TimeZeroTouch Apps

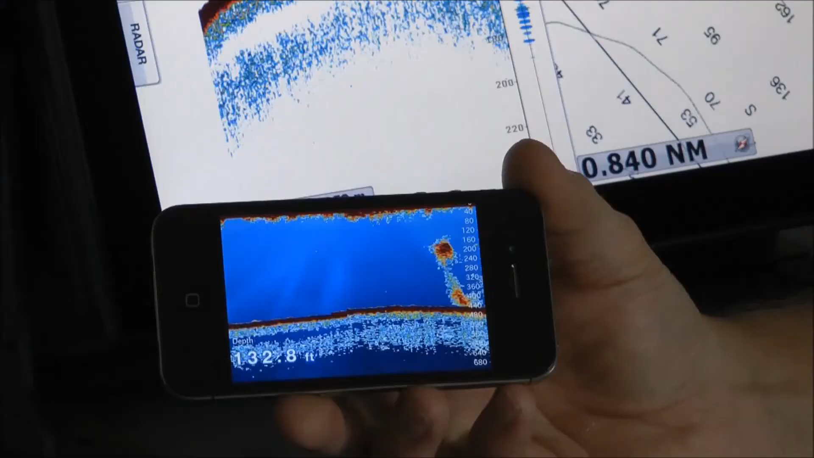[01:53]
On screen: depth 132.8 ft
Okay, the other feature of this app is the ability to put in your fish finder. So you can have three people looking at your fish finder simultaneously.
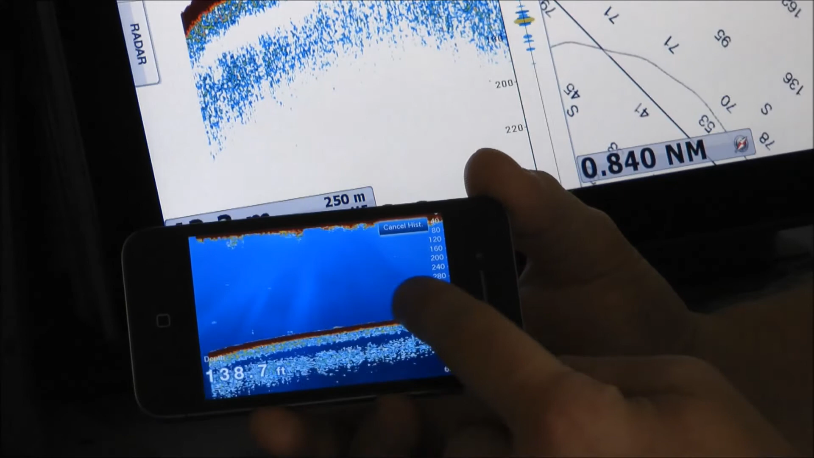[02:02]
The other feature is you can go backwards through history and find out what you might have missed as you've gone past. It's a really cool little feature which can be really handy if you're on the back of your boat looking for some fish.